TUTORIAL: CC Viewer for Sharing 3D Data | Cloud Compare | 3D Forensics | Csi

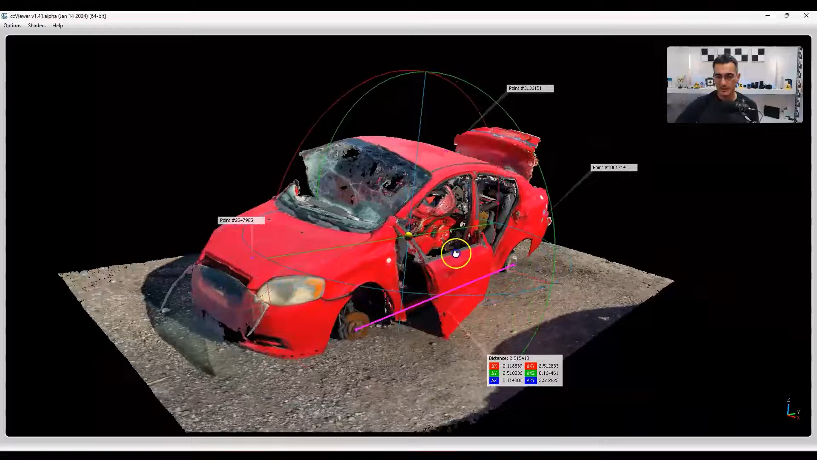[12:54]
basically do the same thing so ultimately that's pretty much it there are a
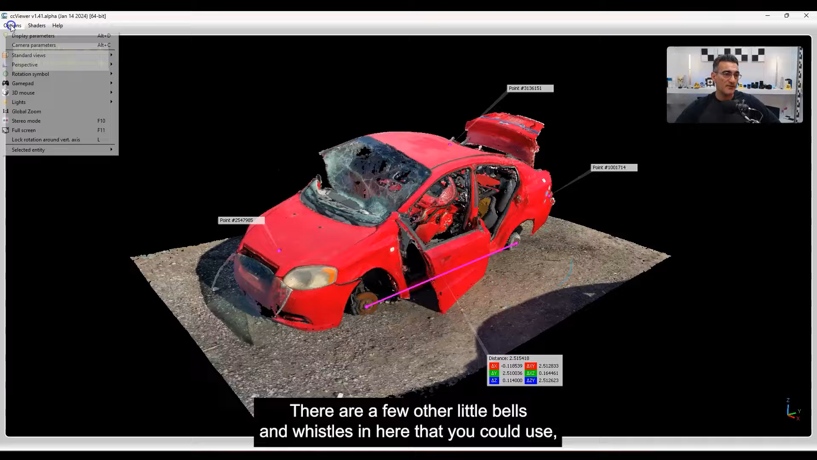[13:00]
few other little bells and whistles in here that you could use like full screen mode you can toggle off and on kind of thing like
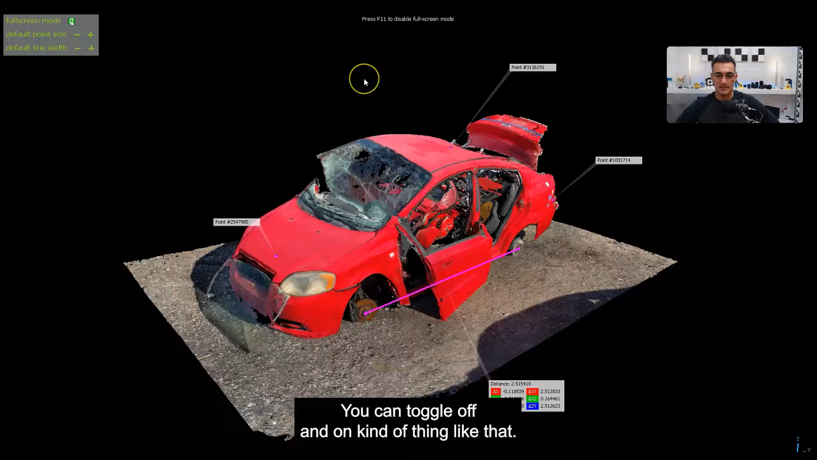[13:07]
that if you really want to maximize it in your window just hit F11 again it'll go back down but this is a really simple
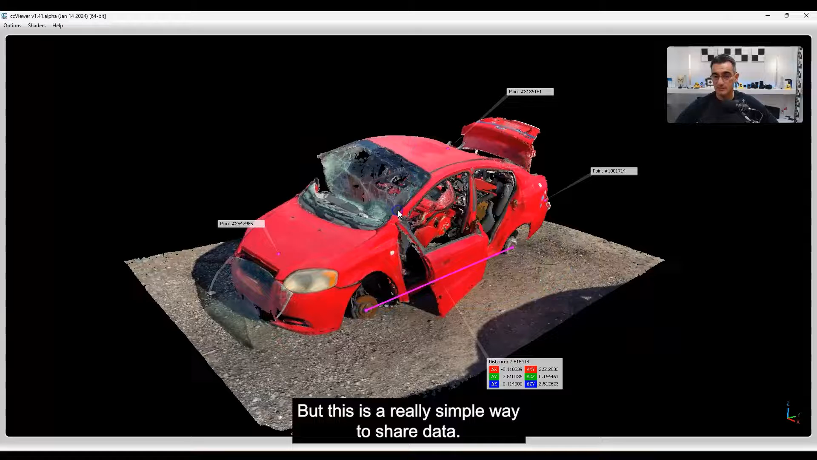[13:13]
way to share data and so for for example some of the recon 3D users that are out there you want to send this to a
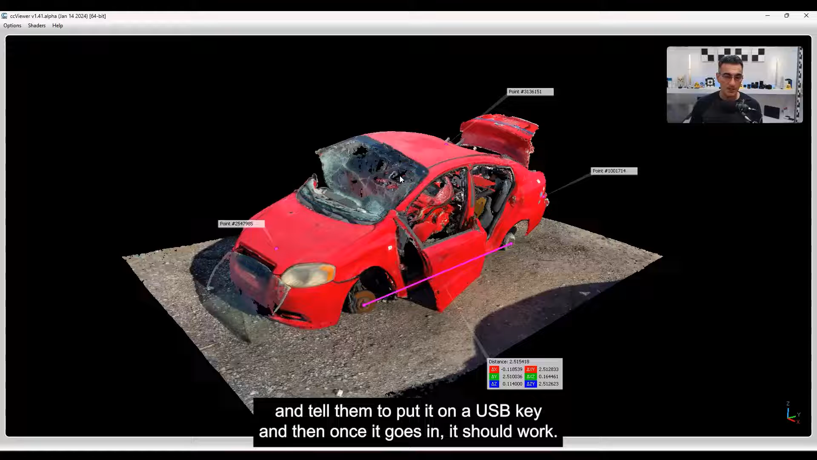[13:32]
it should work and the most important thing is going to be the file path that's probably what's going to mess people up the most so
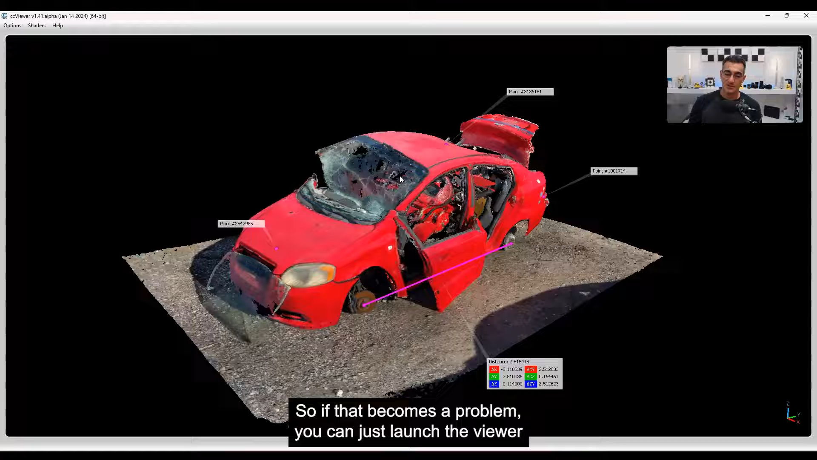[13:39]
if that becomes a problem you can just launch the CC viewer and then find your bin file and then just drag